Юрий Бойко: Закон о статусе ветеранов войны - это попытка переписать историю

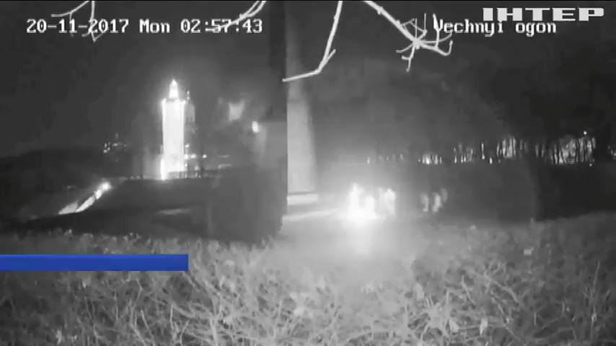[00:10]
На кадрах видно, что к монументу неизвестному солдату подходят около 8 человек. В руках у некоторых из них ведра с цементом. Буквально пару минут и огонь погас.